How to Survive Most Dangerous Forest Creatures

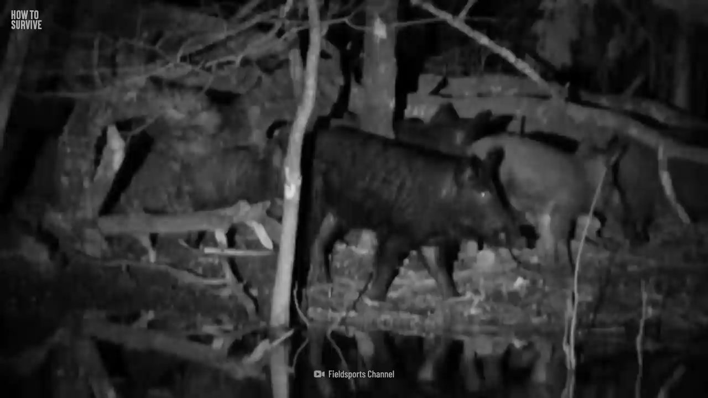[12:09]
An invisible fence protected the dogs when the wild hog tried to attack them.